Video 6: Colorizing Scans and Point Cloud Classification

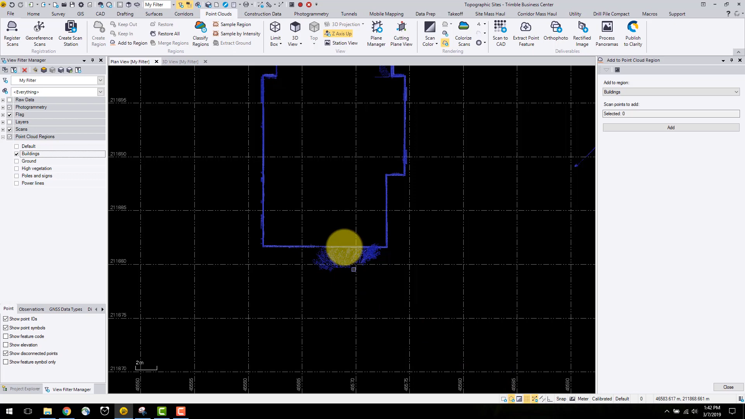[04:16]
I prefer the polygon tool because you can make the precise selection with this tool.
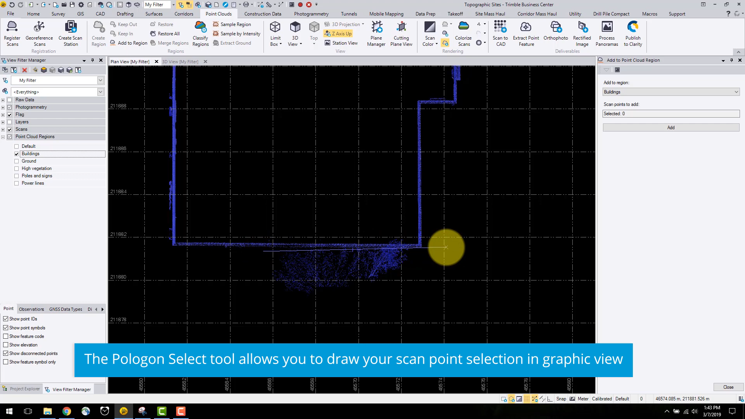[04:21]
To start the selection, click hold and drag and then you can select the parts of the point clouds you want to remove.
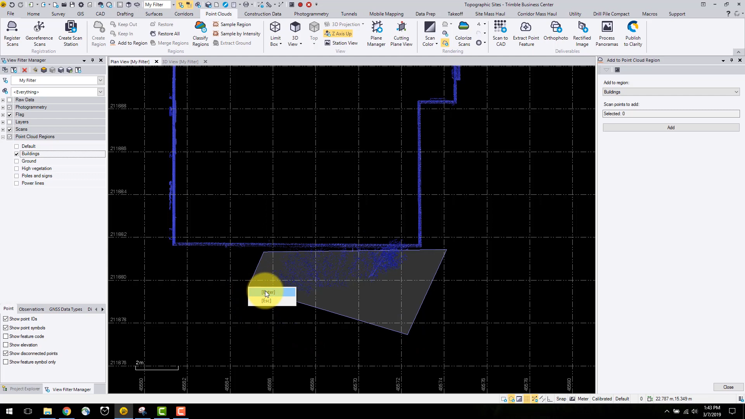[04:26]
Once you get to the end, right click and this will select the region.
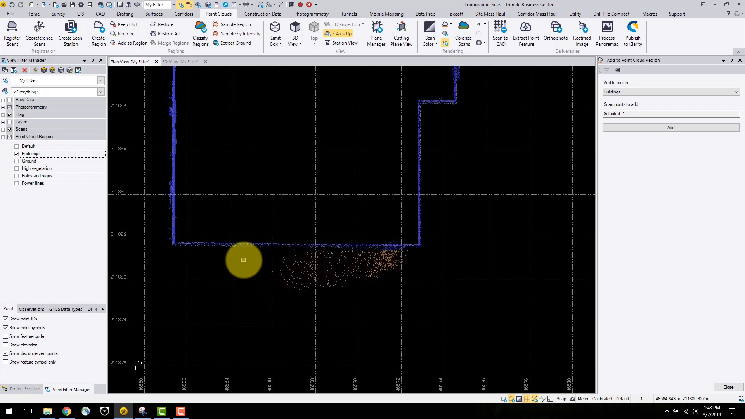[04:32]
Now I can either create a new region or add to an existing region. For this tutorial, I will add this selection to the high vegetation region.
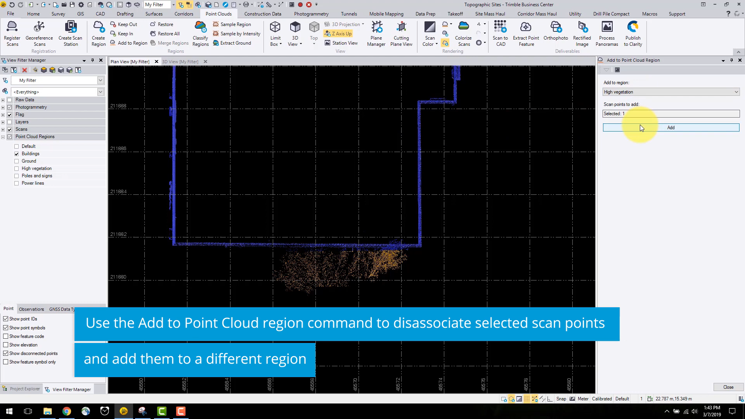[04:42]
In the next video, I will explain how to export the data from Dremel Business Centre and import it